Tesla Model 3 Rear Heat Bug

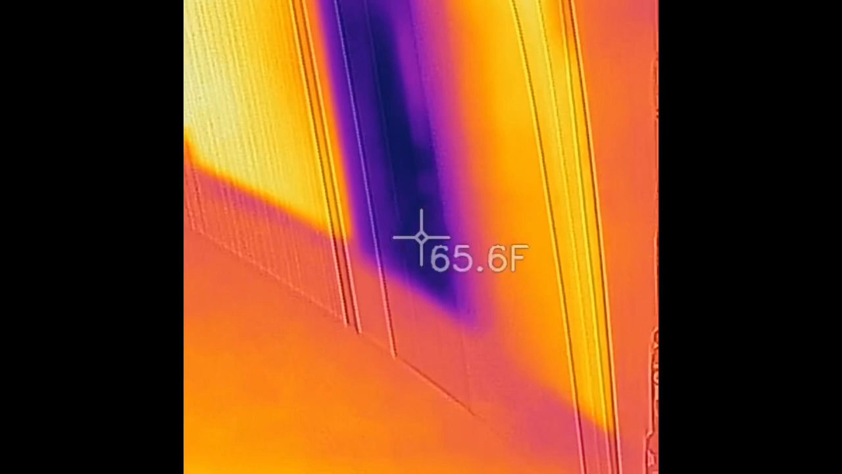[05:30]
On screen: spot 65.6°F
The rear is no longer blowing out cool air, I don't believe it's blowing out hot air either, blowing out lukewarm air. I think the fan is setting now, I think it's getting hotter.
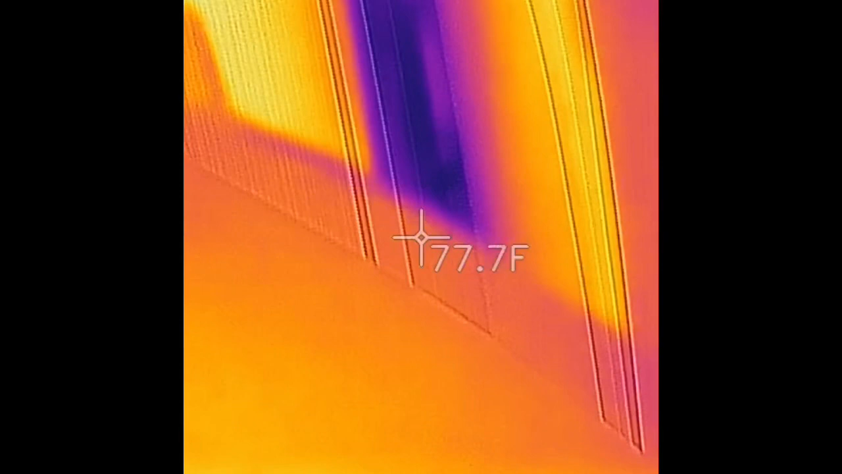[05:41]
On screen: spot 77.7°F
Let's see.
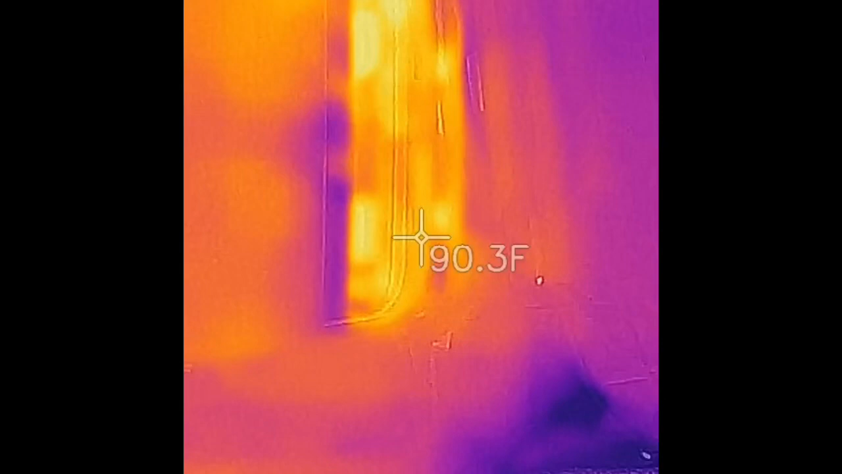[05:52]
On screen: spot 90.3°F
It's currently 90 degrees, 91, 92, 93.
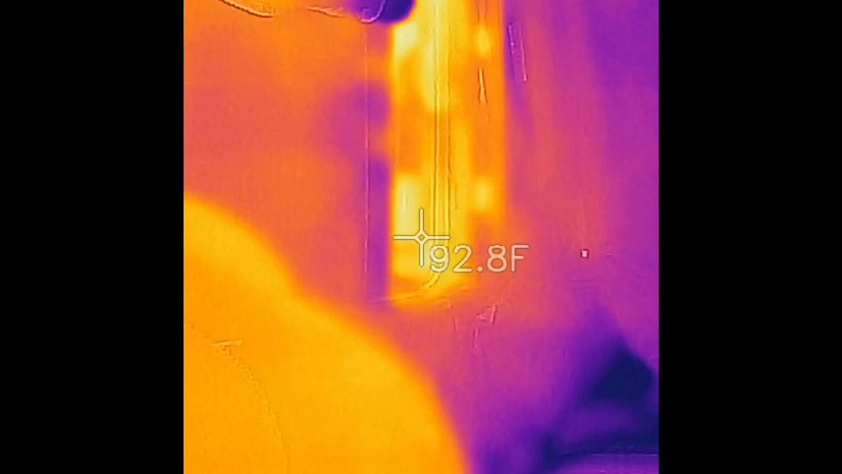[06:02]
On screen: spot 92.8°F
Yeah, it's getting hot again. It's only set to 72 degrees, and it's now getting hot again.
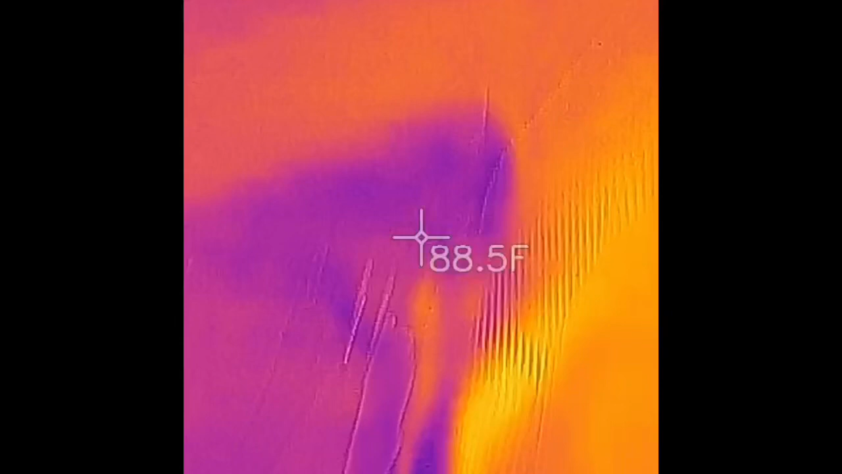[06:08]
On screen: spot 88.5°F
It is 75 outside, 72 inside, but it's blowing heat. That's the issue. Just one more video, just want to clarify, so this issue's happened on the last three updates, this is 6.4.1, I think. This is an easy entry. Right now, I was on my profile right before I put it in parks, so on both profiles it was doing this.
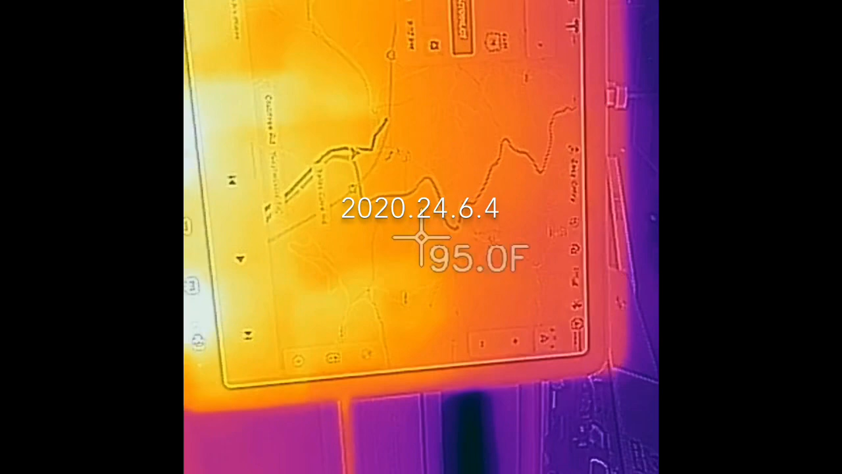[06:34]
On screen: spot 95.0°F
I've had this issue for actually two years now.
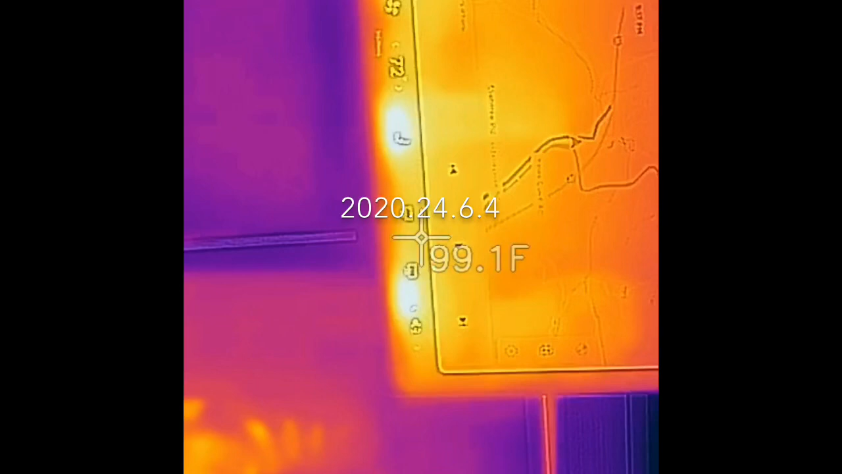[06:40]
And, let's see. So the rear, it's still actively blowing out heat. 102, while the front is blowing out cool air. As it should be.
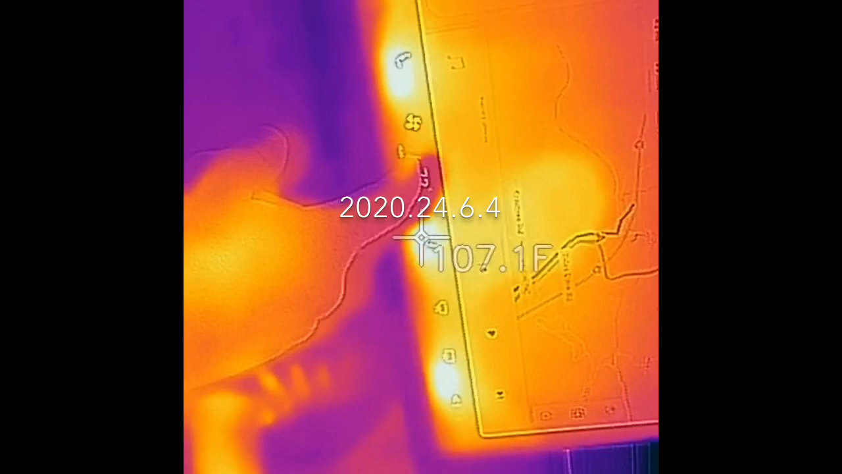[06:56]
On screen: spot 107.1°F
I'm going to try turning off the rear vents.
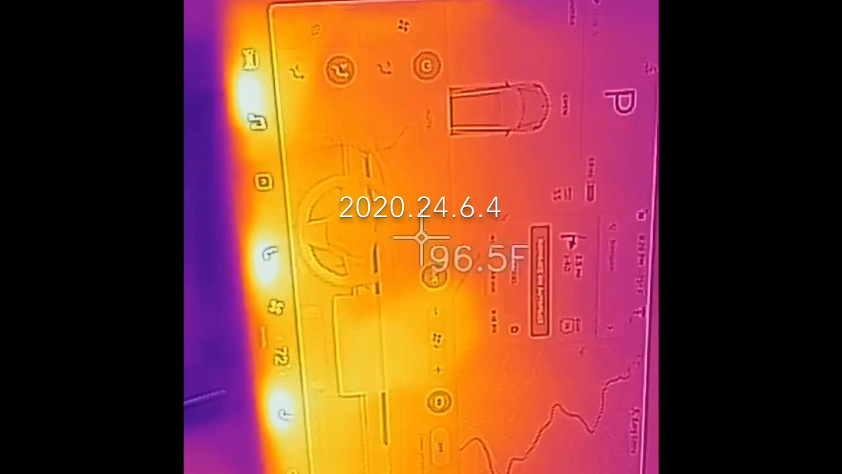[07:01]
On screen: spot 96.5°F
Went to the feet real quick and back to the front. That's even cooler air coming out. It feels like it could be just this faster fan.
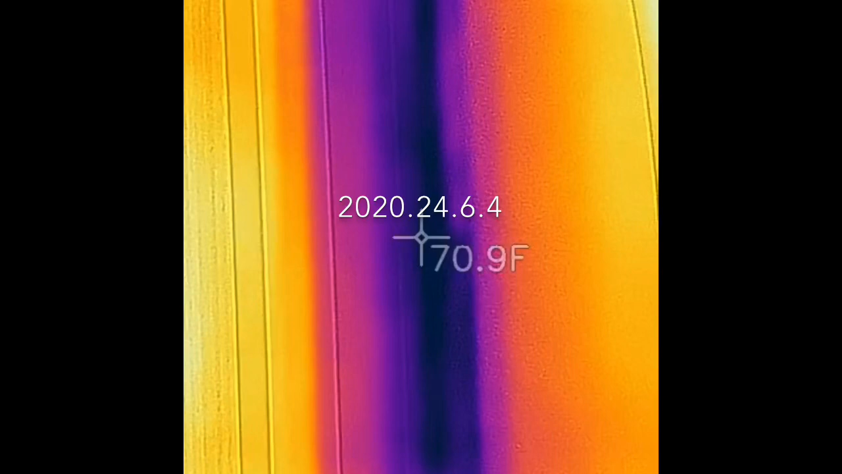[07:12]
On screen: spot 70.9°F
A little bit cooler. Now I'm going to change it back to rear vent.
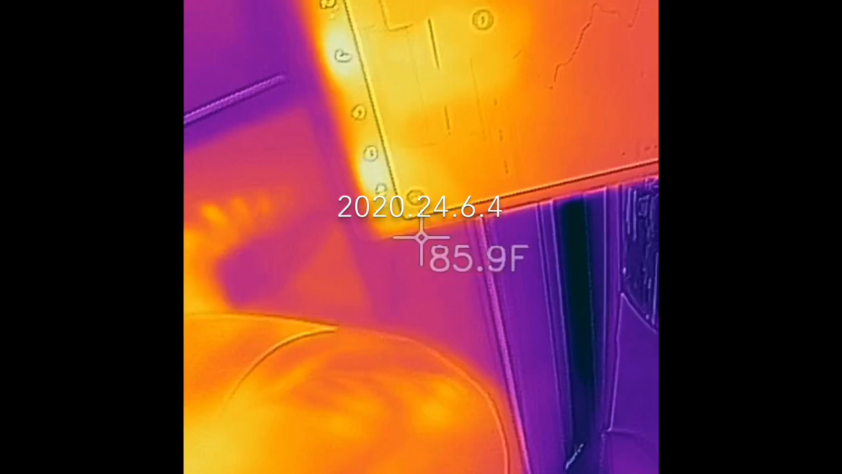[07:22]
On screen: spot 85.9°F
And it's getting hotter again. Mom, change it to 70. Let's see.
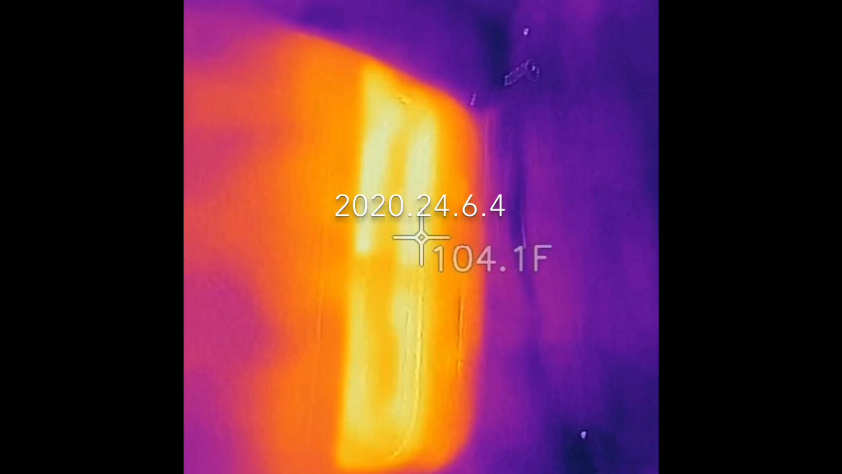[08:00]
On screen: spot 104.1°F
Change it to 68.
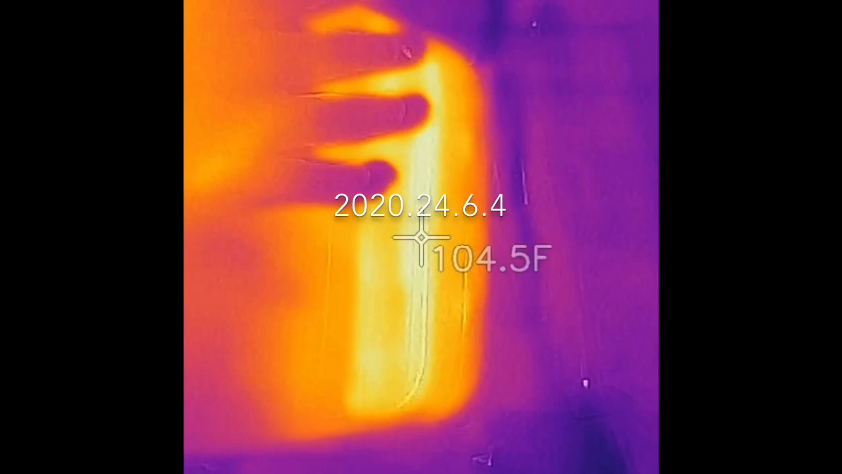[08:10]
On screen: spot 104.5°F
Now it's blowing cool air. I want cool air air.
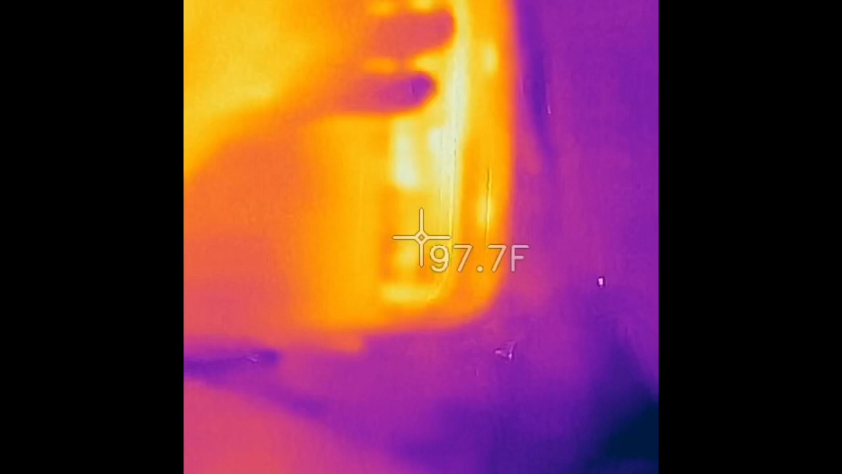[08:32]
On screen: spot 97.7°F
You can see it slowly getting cooler. But this isn't ice cold by any means. When you come back up here, very cold.
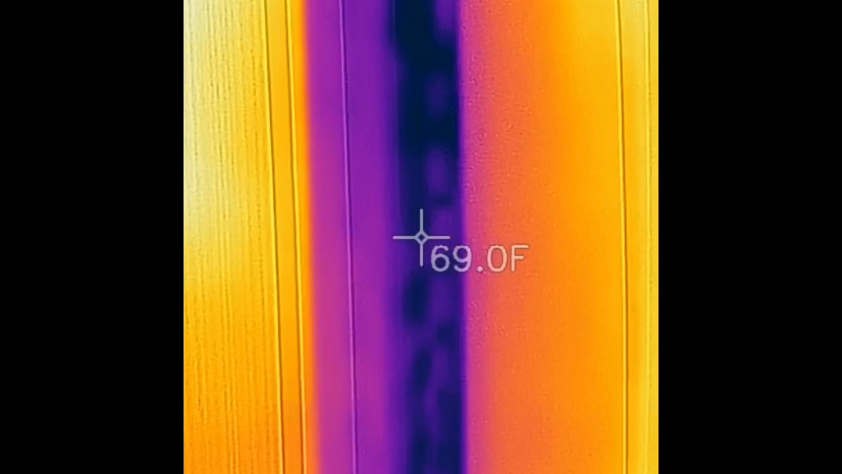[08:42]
On screen: spot 69.0°F
68 degrees.
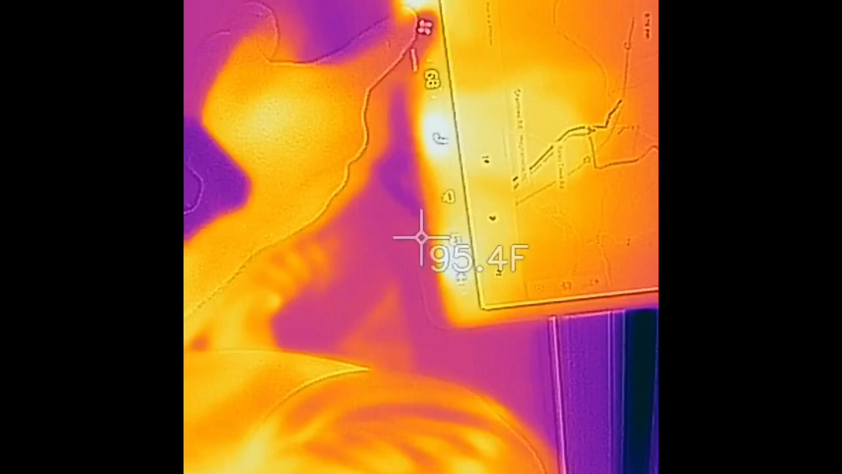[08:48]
On screen: spot 95.4°F
And if I go back in the auto, that's 68.
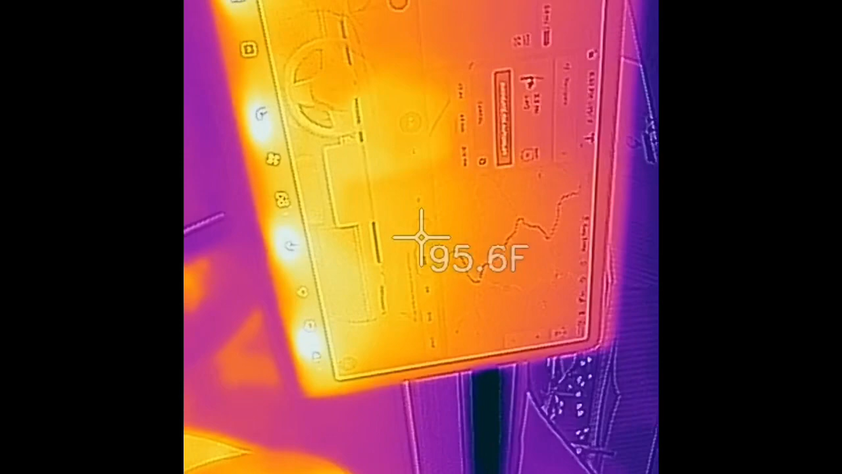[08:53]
On screen: spot 95.6°F
Still blowing cool air in the back.